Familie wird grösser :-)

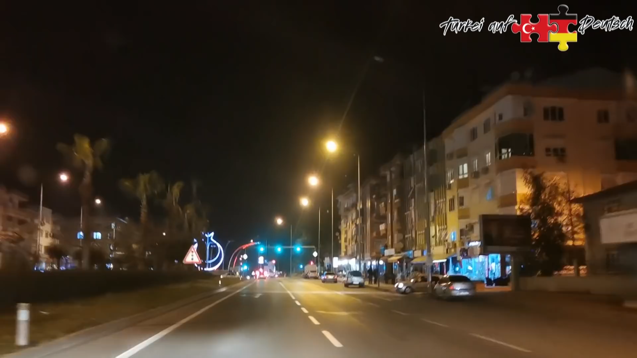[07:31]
Also jetzt noch rund 30 Kilometerchen. 35. Ich bin gespannt, also wirklich, ich bin gespannt, wie die Reaktion gleich sein wird. Ich habe gemischte Gefühle, ehrlich gesagt. Aber warten wir es ab. So, wir befinden uns jetzt schon in Kargejak, wo wir wohnen.
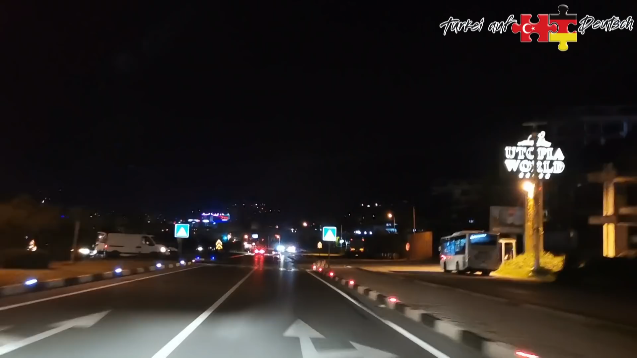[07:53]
Da hinten ist Alanya, Home Sweet Home, würde ich sagen.
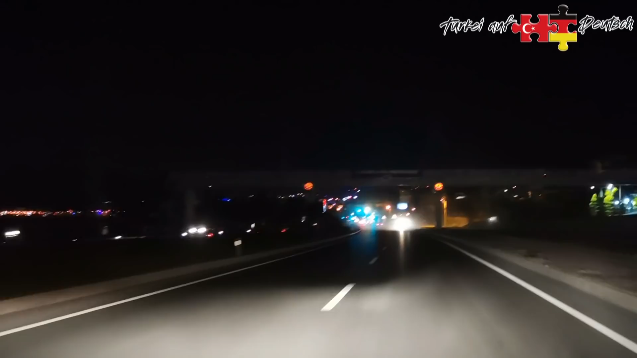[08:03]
Naja, noch ein paar Minütchen, aber dann sind wir da. Jo, gemeine Gewicht. Ja, wir sind jetzt angekommen.